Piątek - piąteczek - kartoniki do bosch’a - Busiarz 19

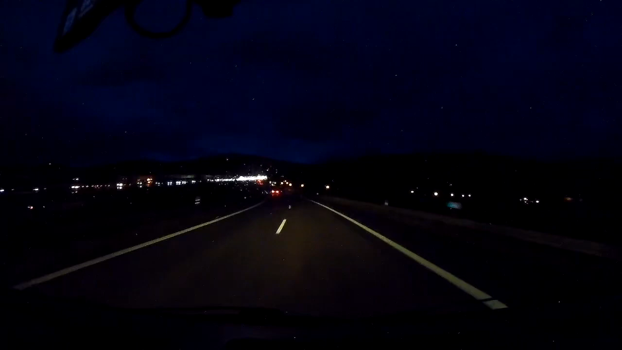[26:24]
Koreczki. Jedna strona stoi. Zaraz będzie moja strona też stać. Piąteczek, piątunio. Koreczki. Za dużo ludzi ma samochody. Wieje, pada. Trzymaj się, A8.
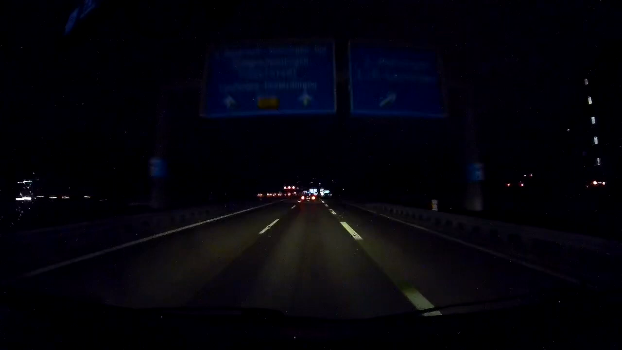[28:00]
Przeciwnym fotę dostał. Za 800 metrów zjedź w lewo z jazdem numer 52B, kierunek B27.